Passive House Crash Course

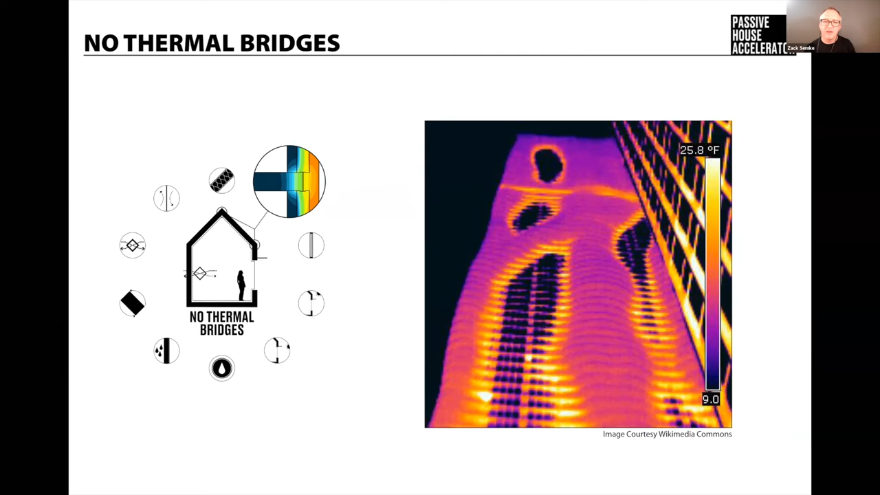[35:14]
On screen: scale top 25.8°F, scale bottom 9.0°F
great lakes region right because each one of those balconies is a thermal bridge that is just dumping heat out from from inside to outside it's a big problem it could have been avoided and the design could have been identical if thermal breaks were introduced